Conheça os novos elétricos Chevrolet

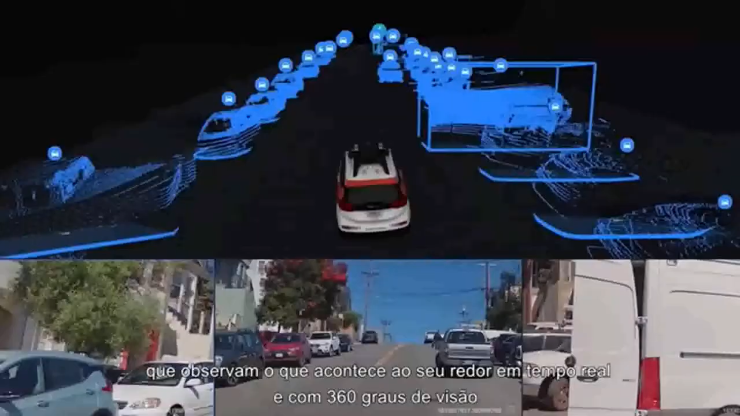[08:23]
eles têm um sistema de radares e sensores que observam o que acontece ao seu redor em tempo real e com 360 graus de visão.